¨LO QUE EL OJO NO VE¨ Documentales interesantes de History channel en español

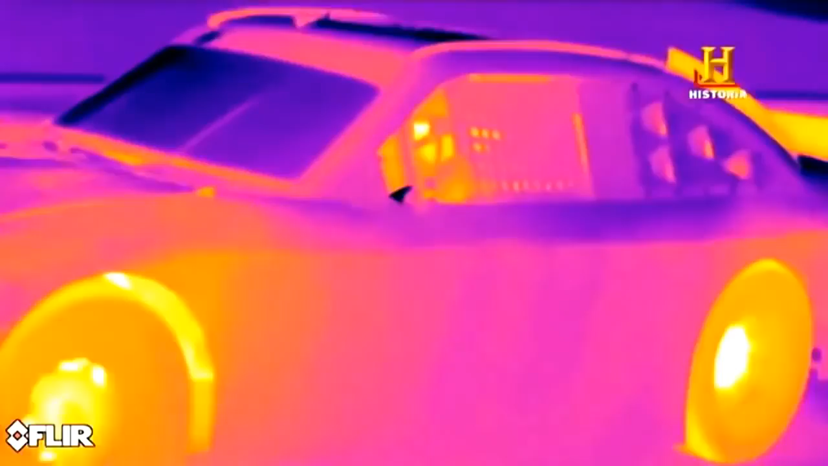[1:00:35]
Son los infrarrojos de tus neumáticos después de salir de la pista. ¿Estamos viendo la firma térmica de los neumáticos? Exacto.
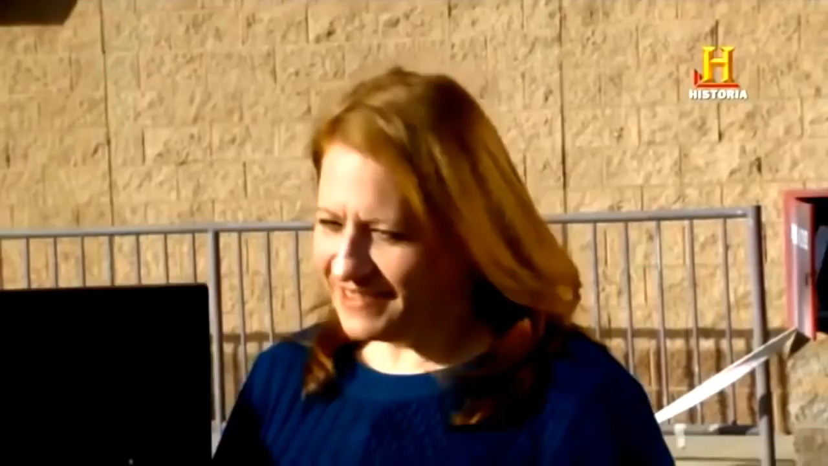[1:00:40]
Este es el neumático que está más caliente. Sí. Es mi neumático trasero. ¿Qué significa eso? Puede que haya sentido que cuando aceleras el coche sale impulsado hacia adelante. Sí. Y cuando giras a la izquierda el coche va de izquierda a derecha. Sí.
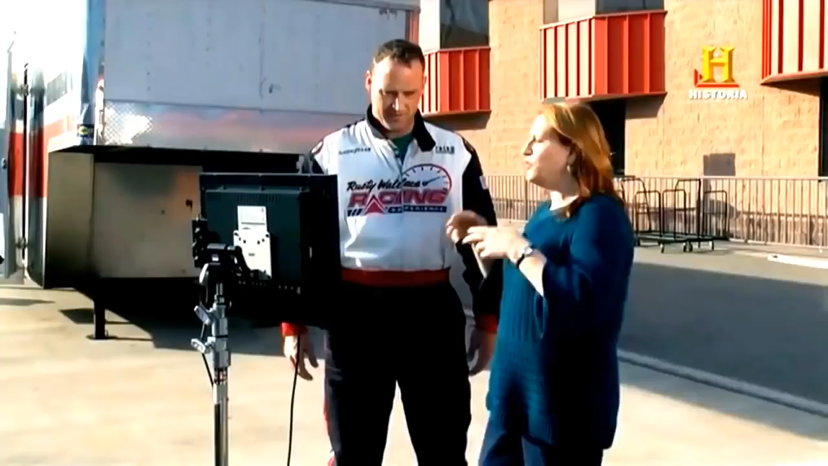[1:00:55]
Cuando aceleras saliendo de una curva fuerzas mucho ese neumático trasero derecho.
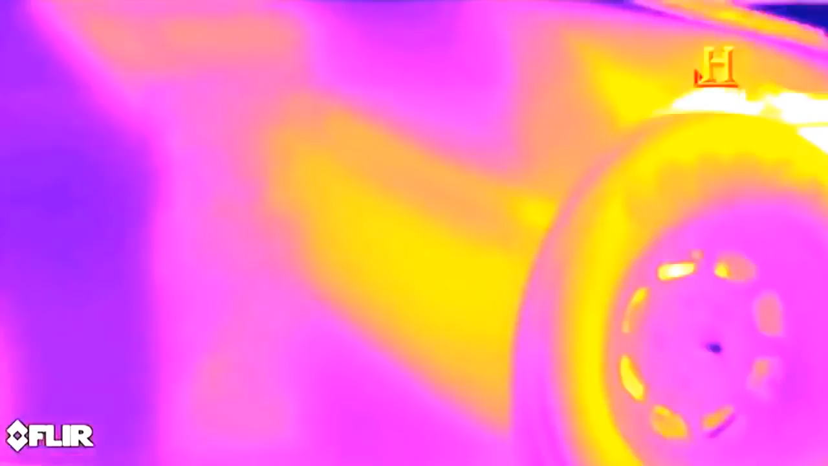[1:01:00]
Por eso se calienta más que los otros. Si el neumático delantero izquierdo hubiera estado muy caliente sabríamos que pisas mucho el freno al entrar en la curva.